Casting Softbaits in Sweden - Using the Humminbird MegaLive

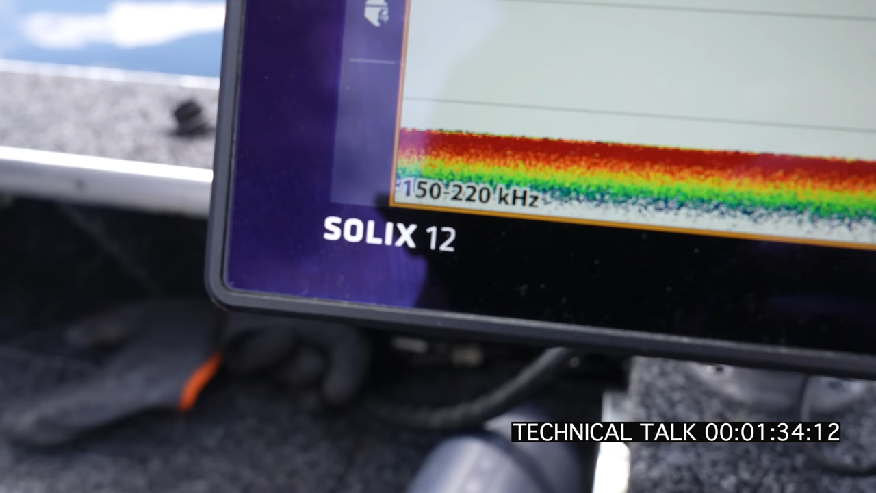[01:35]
And we're gonna use the MegaLive combined with a Humminbird Solix and a Humminbird Apex,
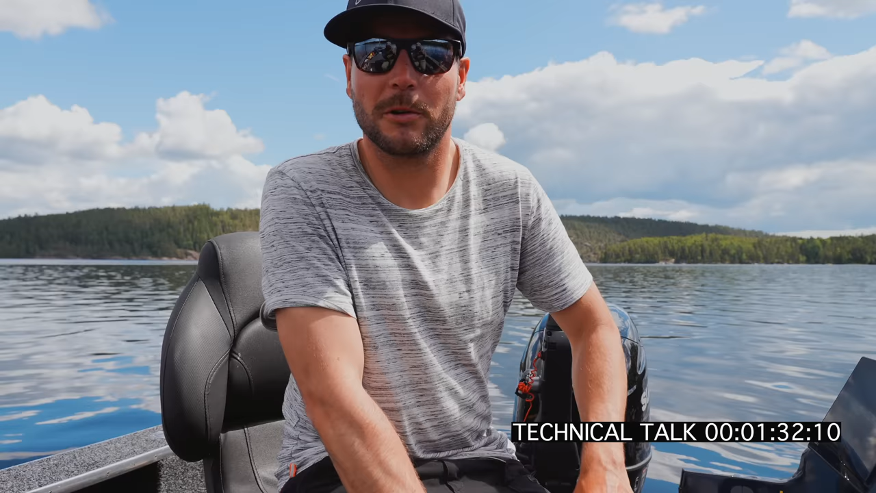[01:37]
a 12 inch and a 13 inch to be exact.
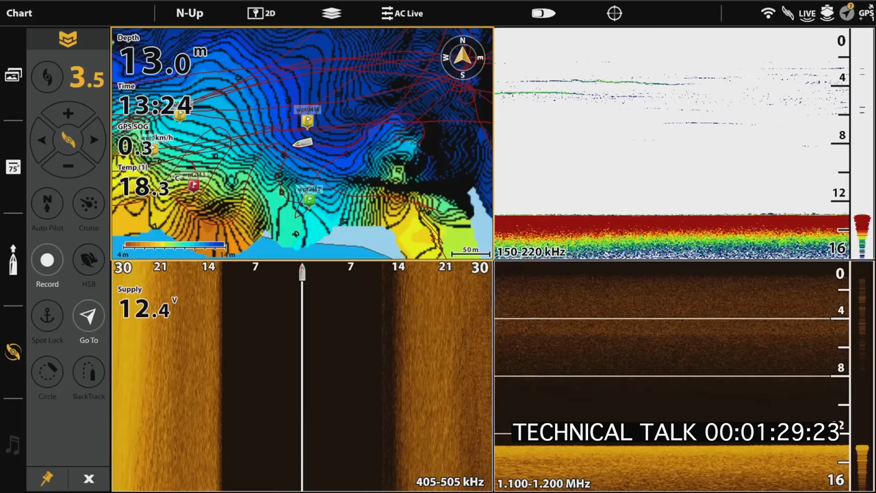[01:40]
On screen: depth 13.0 m
So what I'm doing now is I'm driving around the boat on my old tracks,
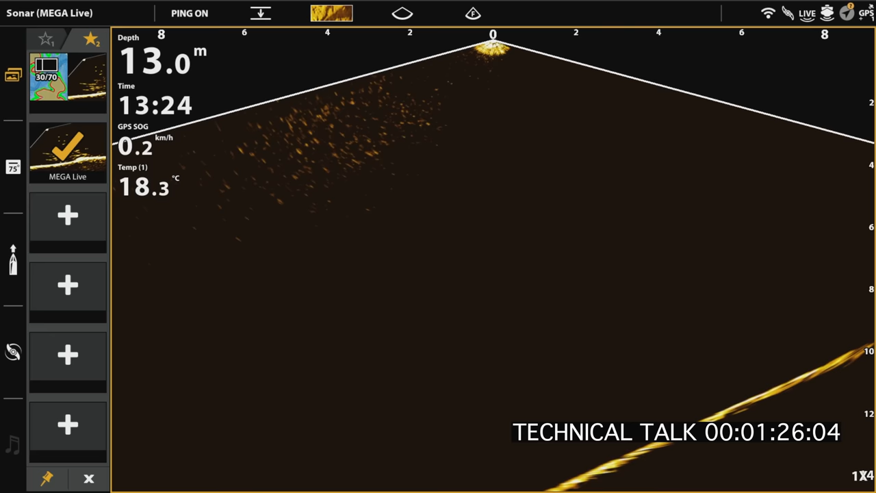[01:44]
On screen: depth 13.0 m, water 18.3°C, speed 0.2 km/h
driving close to the shoreline, but not too close, because I wanna aim the MegaLive sideways and think of it like a flashlight, actually.
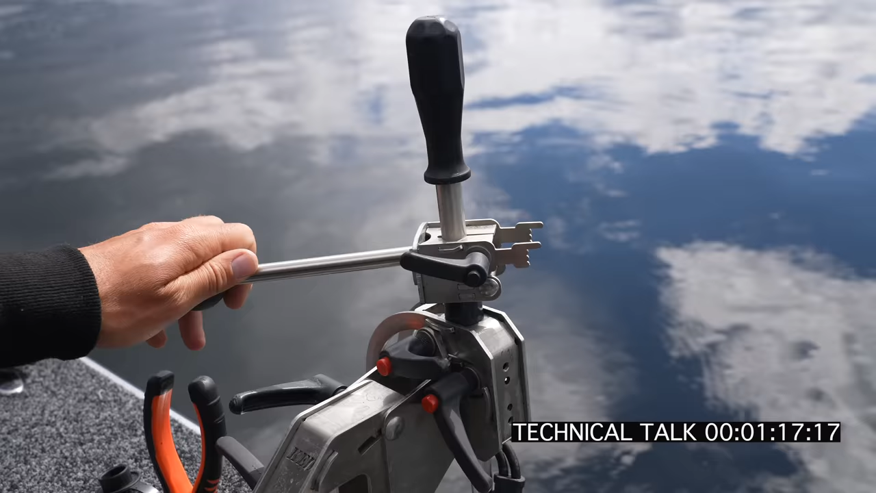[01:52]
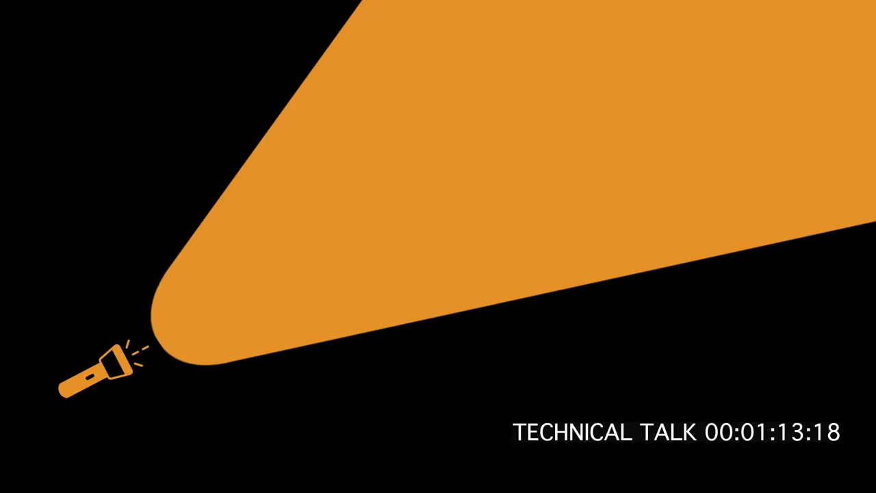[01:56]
Trying to light up the dark, and once you see a fish, it will pop up in that bundle of the flashlight.
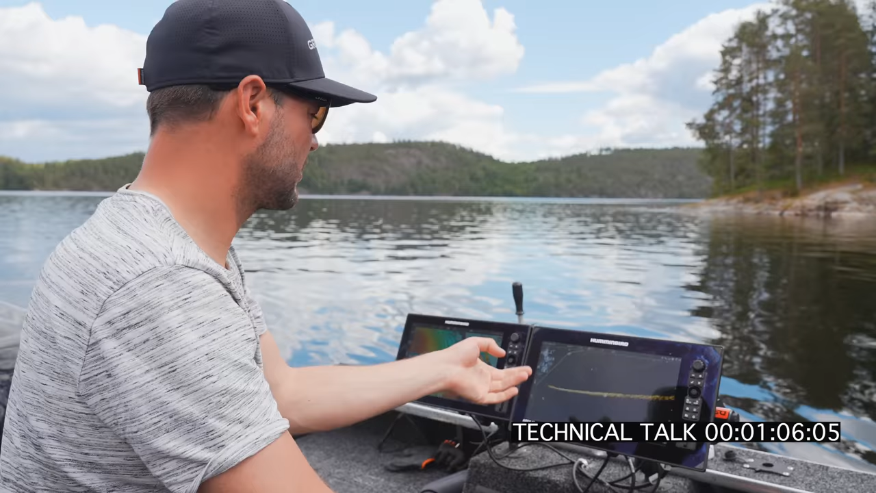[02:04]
It's now 7.2 meters. I'm gonna steer a bit away from the drop off, so I'm at like 10, 12 meters.
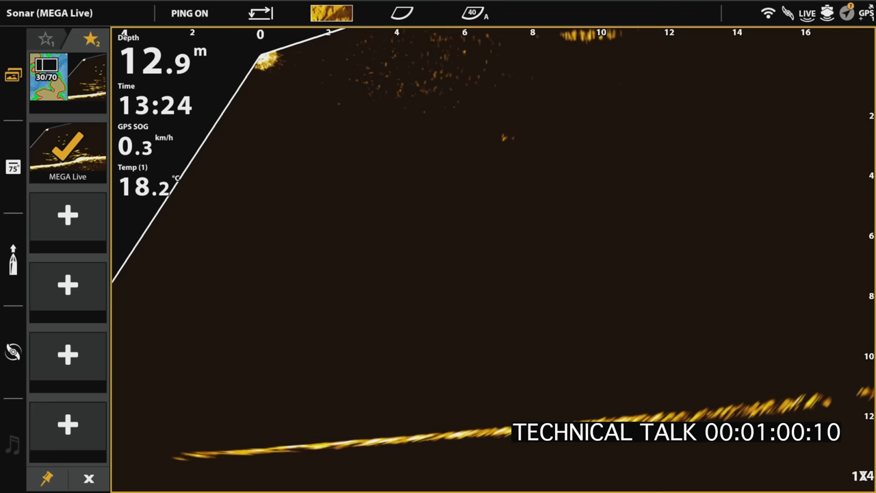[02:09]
On screen: depth 12.9 m
Now I can look towards the drop off and see if we can spot some fish.
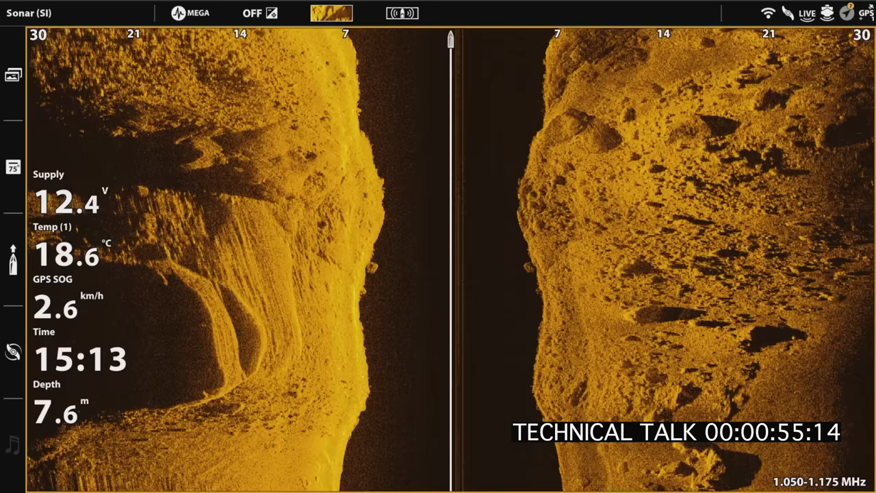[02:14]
On screen: depth 7.6 m, speed 2.6 km/h
In addition to that, I'm also using my side imaging and my 2D sonar, mostly my side imaging.
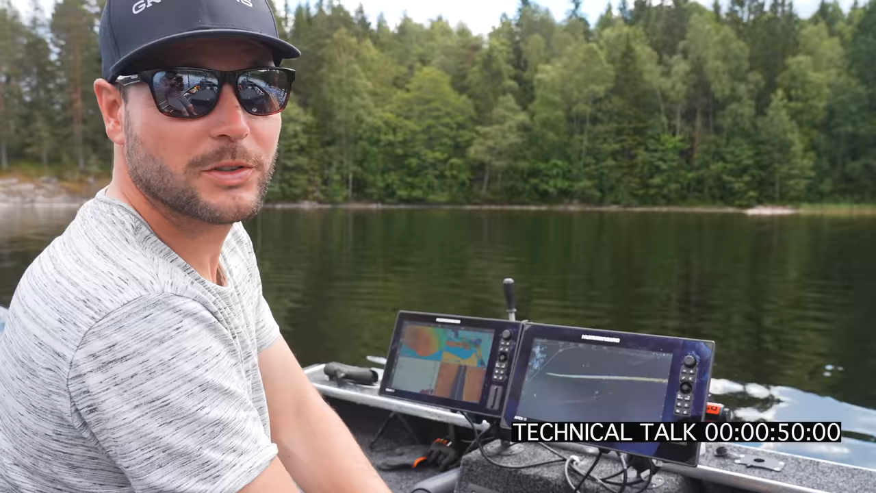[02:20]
If I see a big signal pop up on the other side of the boat where I don't have my MegaLive aimed at the moment, I can quickly turn it around, start looking for that fish, spot lock the boat, or with these, there's hardly any wind today, so I could just pause the boat, let it drift out, and try and find that fish with the MegaLive.
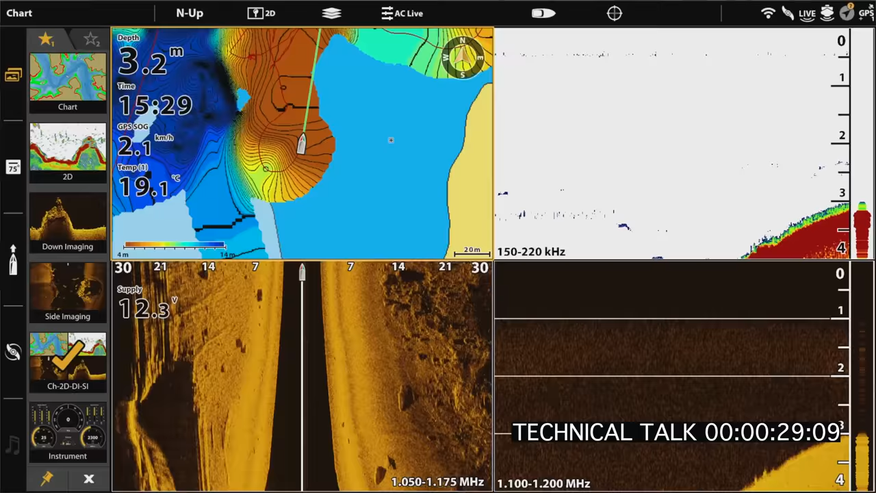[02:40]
On screen: depth 3.2 m, water 19.1°C
Also, a good tool is the auto chart life on these Humminbird units. That allows me to create my own map, and thus gives me a more exact picture of what's going on underneath the water in terms of, you know, drop-offs, shallow areas, etc. So now we're gonna try and find the fish. If we find one, we're gonna pause the boat, and then we're gonna try and cast over the fish and retrieve it towards the boat and keep the fish between the boat and the bait, and hopefully we can trigger it to strike.
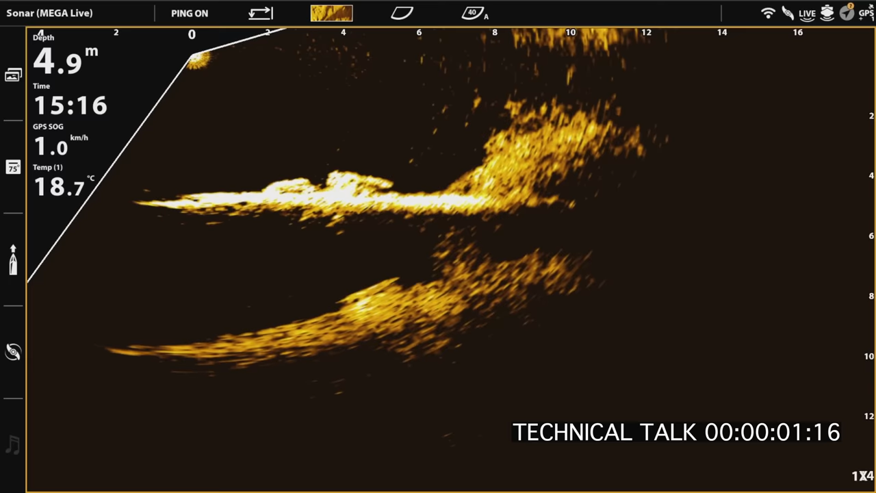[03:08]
On screen: depth 4.9 m, water 18.7°C, speed 1.0 km/h
There's like a we call it a Christmas tree. There's a pine tree.
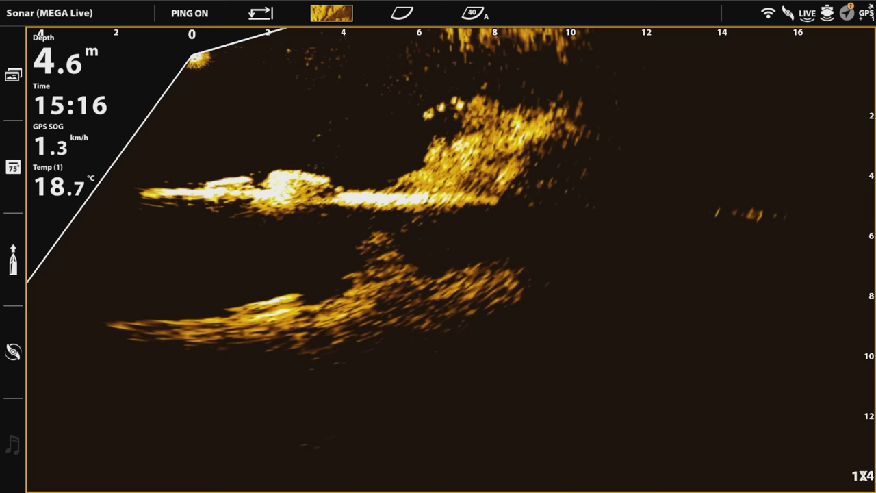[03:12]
On screen: depth 4.6 m, water 18.7°C, speed 1.3 km/h
So what you can see now on the MegaLive is actually the tree and some small fish behind it.
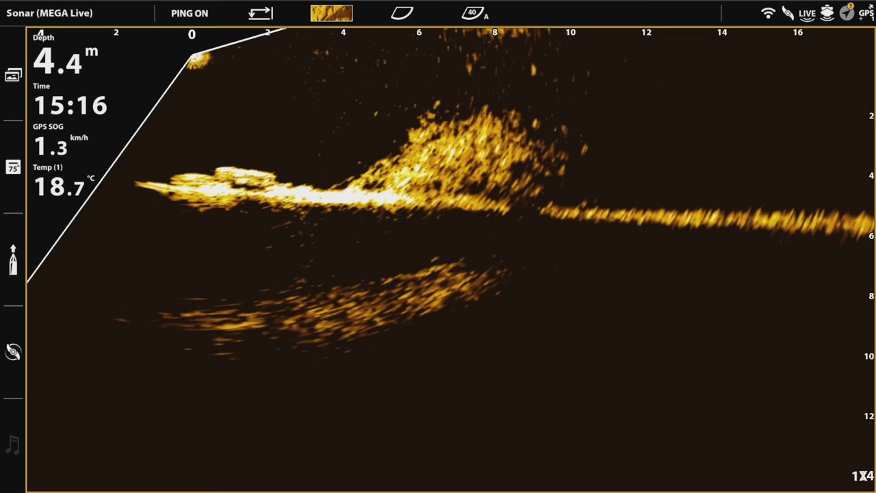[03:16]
On screen: depth 4.4 m, water 18.7°C, speed 1.3 km/h
The small, I think it's perch over there.
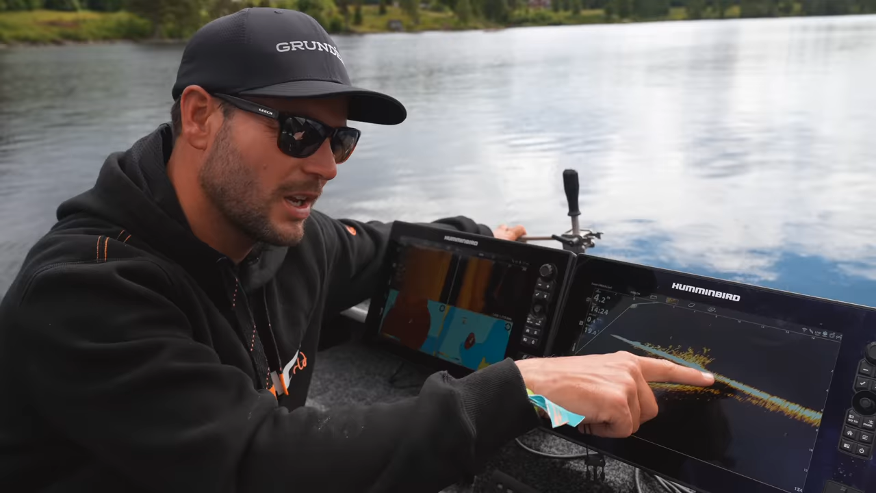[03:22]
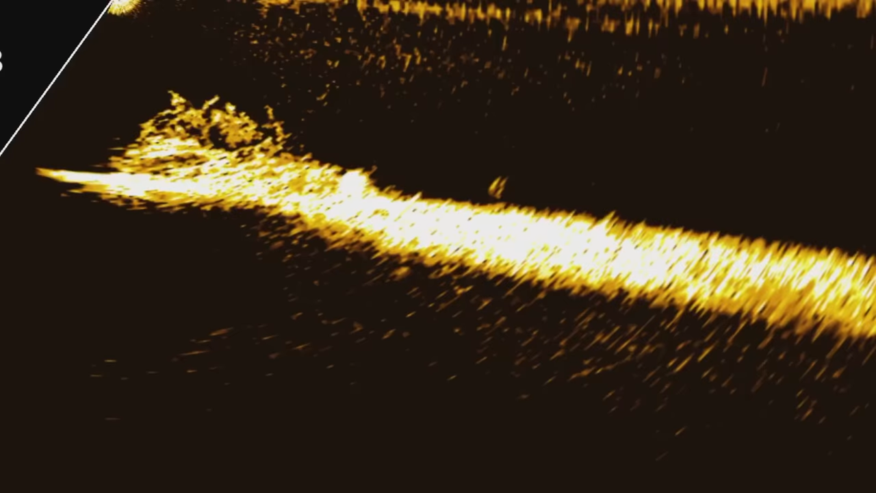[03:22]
Over there we spotted a pike, which is behind the tree, probably stalking the perch.